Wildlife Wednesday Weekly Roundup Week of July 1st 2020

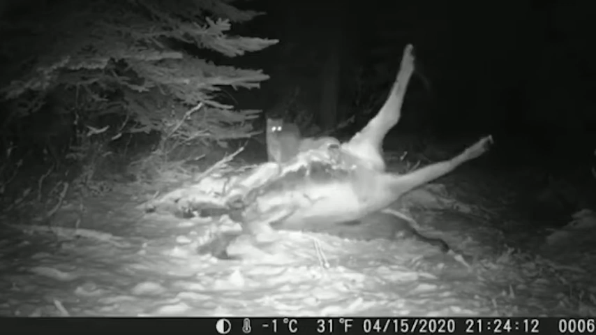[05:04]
I got a call from my co-worker, Josh, that he had just found an elk calf killed by a mountain lion. So I quickly grabbed a trail camera, ran to the woods, met him. We set up two trail cameras, left for the night, came back. We got to see this mom cat drag the elk calf, as cats like to do, under the tree to hide it.
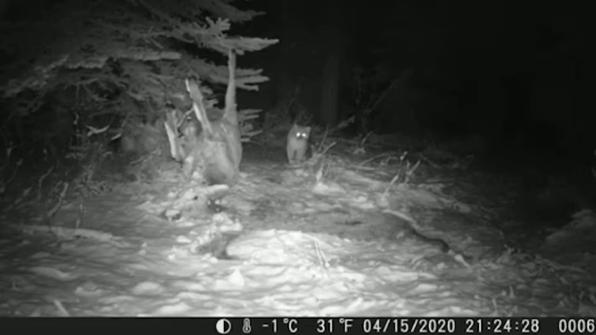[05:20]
One kitten in the background, three off screen. She has four kittens. That mama lion's 100 pounds, the pure power to drag that elk calf with ease, 300 pounds plus. It was pretty cool. Now I fed on it for a while. That one kitten was always with the mom. The other three were a lot more camera shy. An opportunity that I may never be able to get again. It was absolutely incredible, and it's some amazing footage.